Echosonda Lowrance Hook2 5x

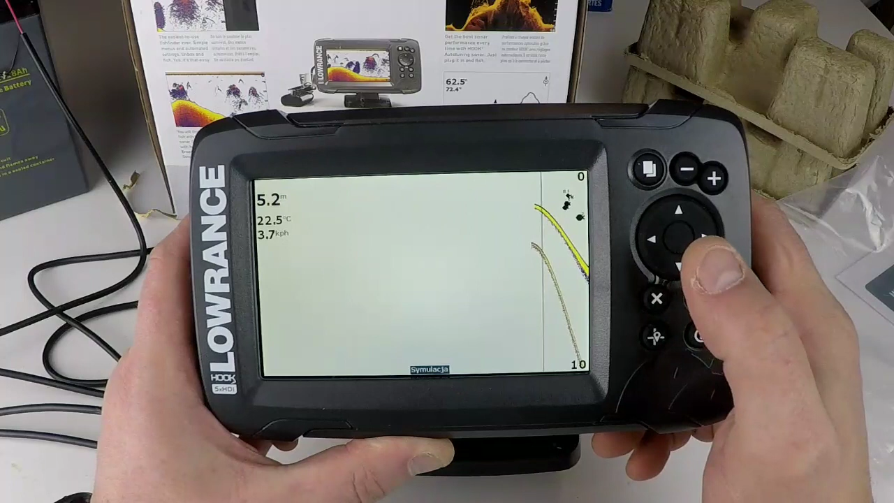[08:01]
On screen: depth 5.2 m, water 22.5°C
Przekworniku. Split shot. On nam pokazuje. Tak jak. Mówiłem. Wcześniej. Bardzo szeroką. Wiązkę. Ten. Storzeb. Do 120. Stokni. Także. Także. Także. Jest to. Idealna. Echo. Na. Na.
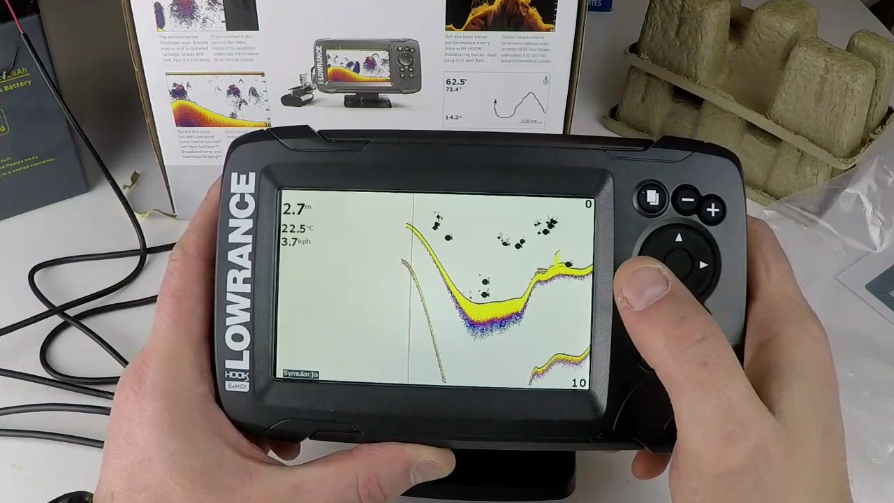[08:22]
On screen: depth 2.7 m, water 22.5°C, speed 3.7 km/h
I. Możemy sobie. Ustawiać. Te ikonki. Rybek. Głębokości. Tutaj. Mamy. Tryb. Auto. Albo. Użytkownika. Tutaj. Mamy. Ustawienia. Zakresy. Głębokości. Na. Jakie. Czułości. Tutaj. Mamy. Zaznaczanie.
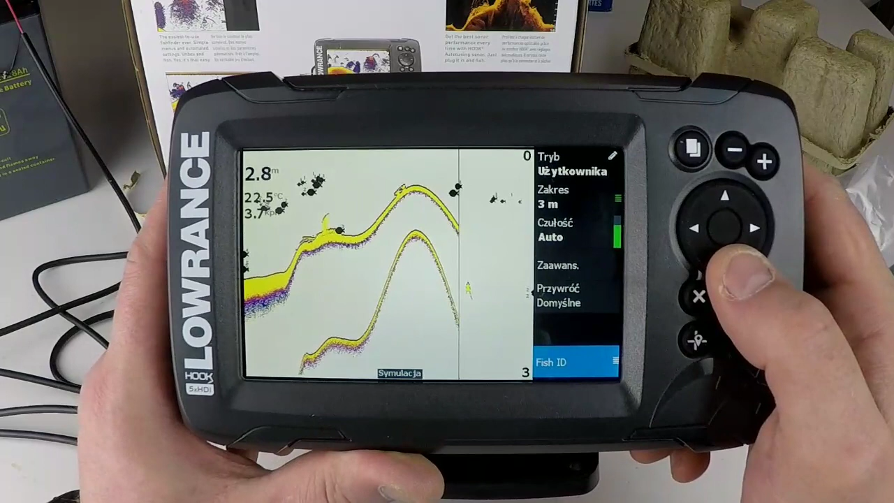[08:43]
On screen: depth 2.8 m, water 22.5°C
Ikonek. Ryb. Czy chcemy. Czy chcemy. Żeby. Zawansowanie. Czyli. Prędkość. Przewijania. Zakłócenia. Jeszcze. Tutaj.
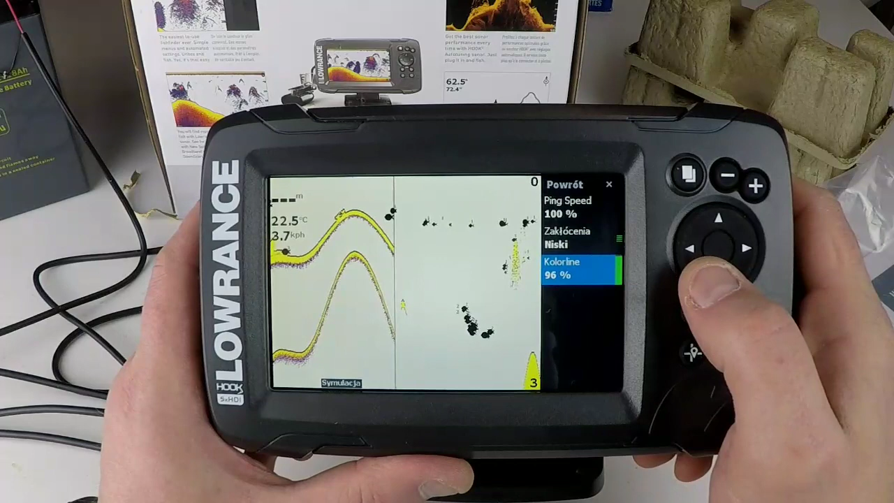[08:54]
On screen: water 22.5°C, speed 3.7 km/h
Mamy. Color. Czyli.
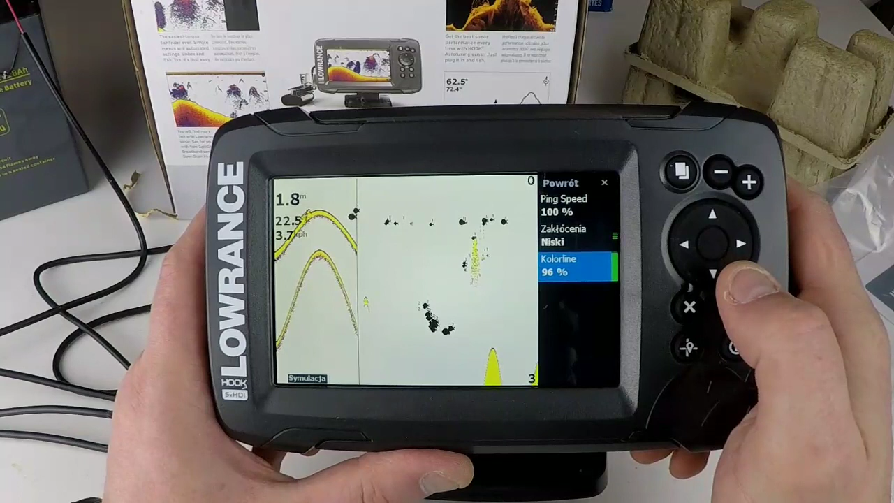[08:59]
Możemy sobie. Regulować. Kolorystykę.
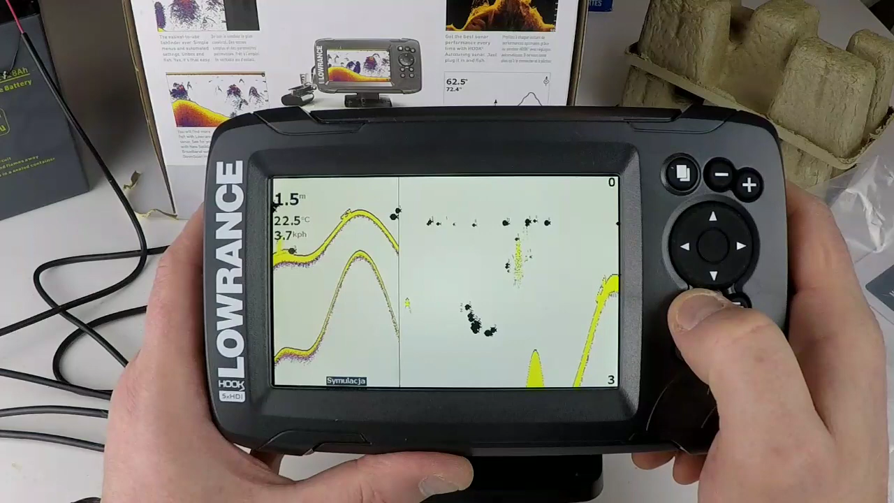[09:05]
On screen: depth 1.5 m, water 22.5°C, speed 3.7 km/h
Podle. I. Zawansowanie. Następnie. Tak. Tutaj. Mamy. Dołowy. Na. Spod. Lodu.
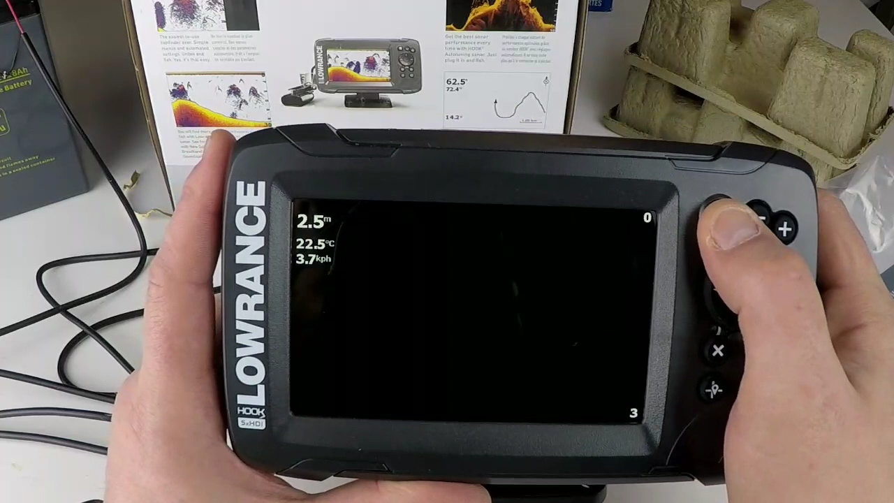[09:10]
On screen: depth 2.5 m, water 22.5°C, speed 3.7 km/h
I. Tutaj. Mamy. Down.
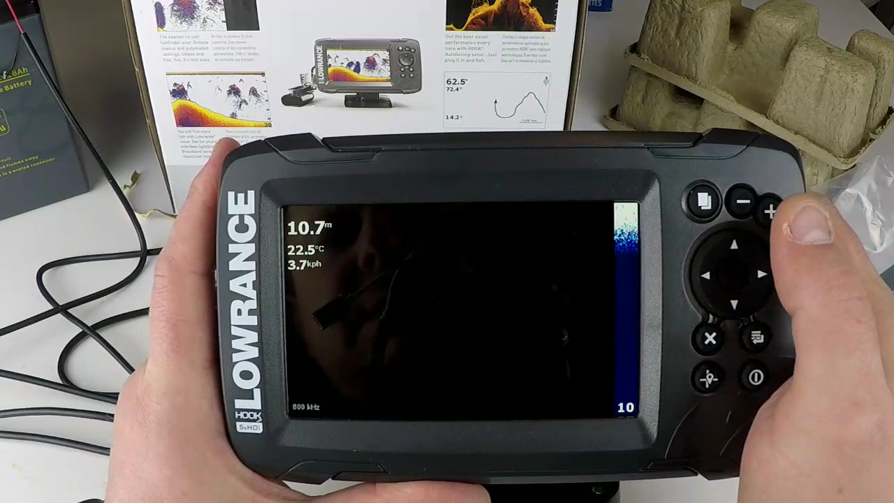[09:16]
On screen: depth 10.7 m, water 22.5°C, speed 3.7 km/h
Spana. Też. Mamy. Tryb.
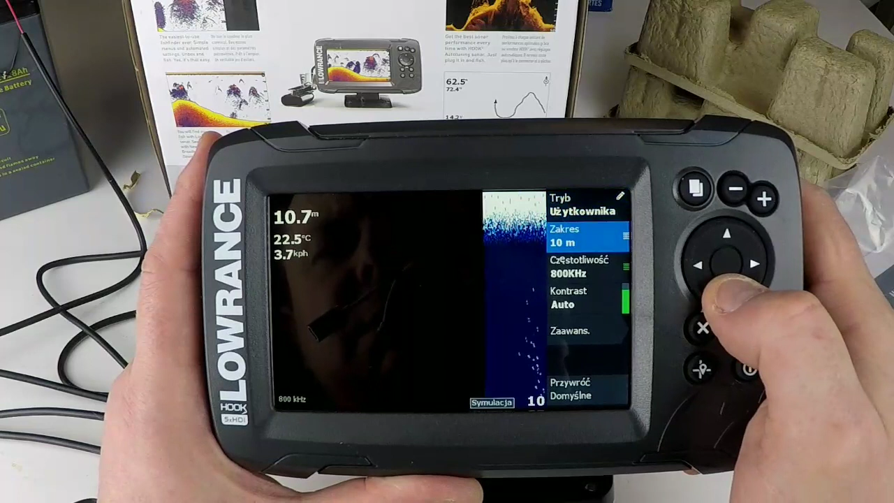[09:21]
On screen: depth 10.7 m, water 22.5°C
Zawansowanie. Zawansowanie. Prędkość. Prędkość. Prędkość. Częstotliwość. 800 lub 455. Kontrast. Zaawansowane. Czy zaawansowane. To jest prędkość. Przewijane. To. To. Jeżeli chodzi o. Downscan. To jest. Taki. Ja to tak mówię. Że. Jest to.
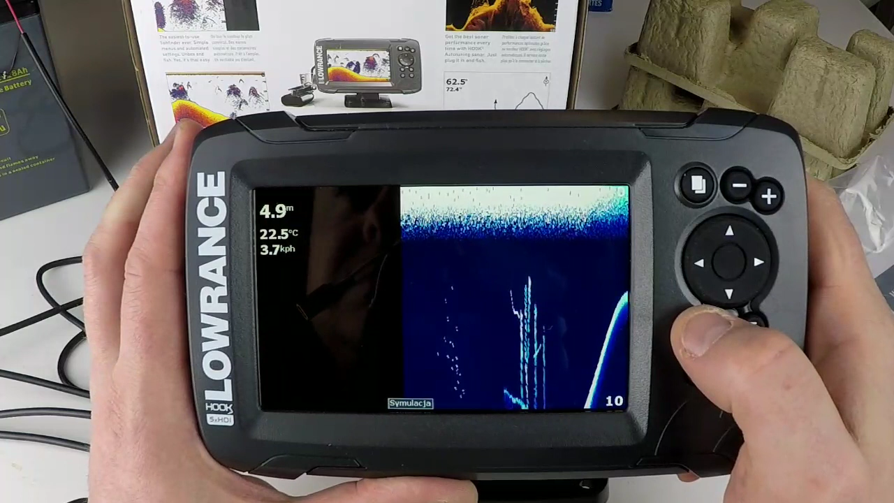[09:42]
On screen: depth 4.9 m, water 22.5°C, speed 3.7 km/h
Obraz. Ze zdjęcia. Rędgenowskiego. Odróżniamy. Wtedy. Przeszkody. Na dnie. Do czytania. Do czytania dna. Ciężko nam tutaj.
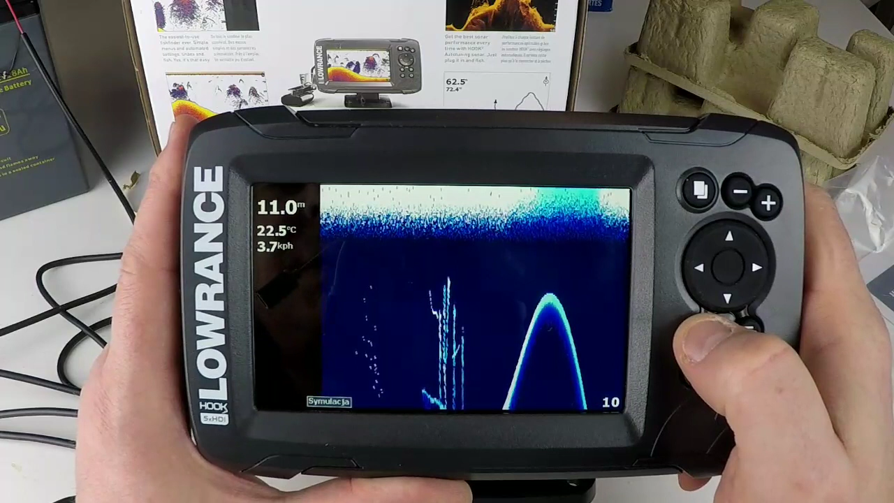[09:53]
On screen: depth 11.0 m, water 22.5°C, speed 3.7 km/h
Zobaczyć ryba. Bardziej. To jest. Przydatne. Do określenia. Co tam jest pod wodą. Czy to są jakieś. Badyle. Czy trawa. Także. To nam pokaże. No i tutaj. Nawigacja. GPS. Będzie nam pokazała. Prędkość.